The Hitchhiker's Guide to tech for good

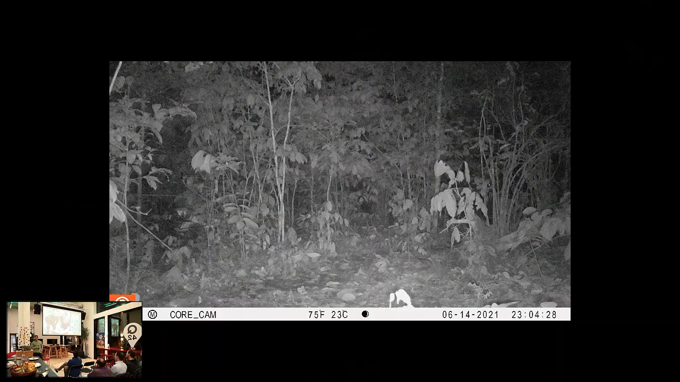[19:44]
It's the eye of the elephant. Could it be that it's actually the elephants that are inside the fence now? Three, that's the group. So, there are three there.